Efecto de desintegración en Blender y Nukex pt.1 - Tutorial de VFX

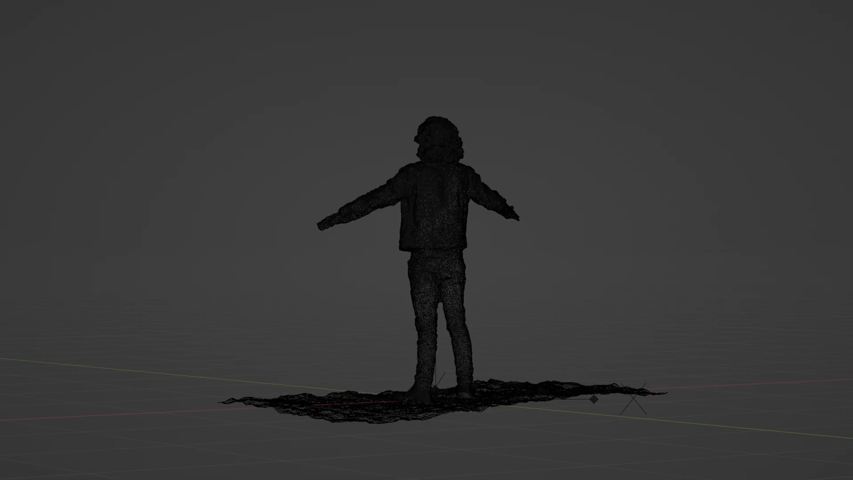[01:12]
salida de un software de fotogrametría, a esto.
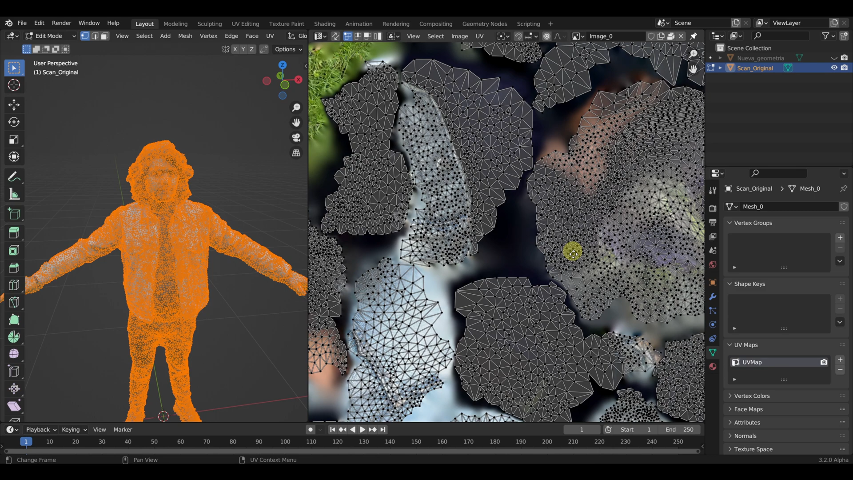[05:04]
Estas texturas están alineadas con los UVs del scan original.